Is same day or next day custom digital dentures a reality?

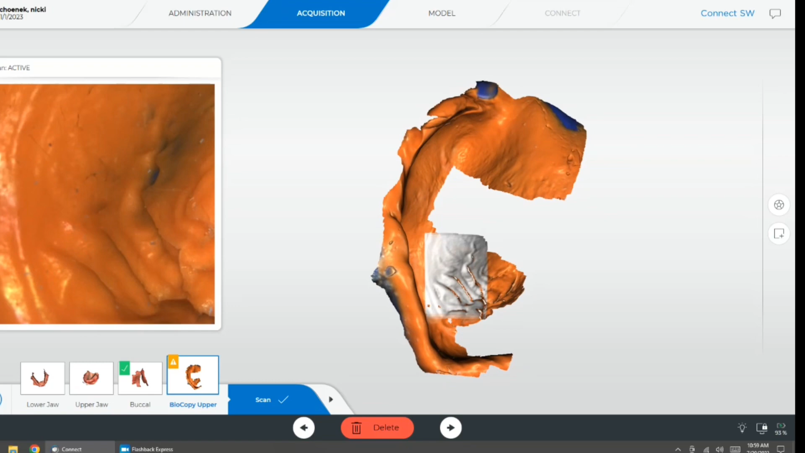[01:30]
And it's important when you scan this to make sure to capture the entire tray. So here, this is the maxillary arch index.
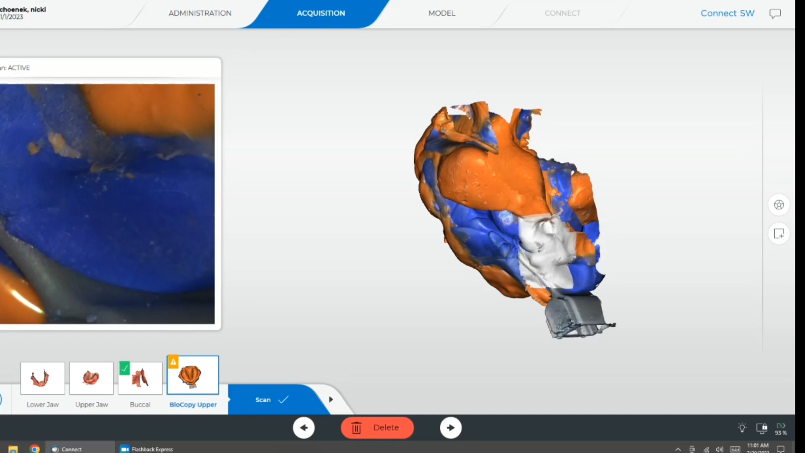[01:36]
And the anterior portion of the tray is captured along with the mandibular index.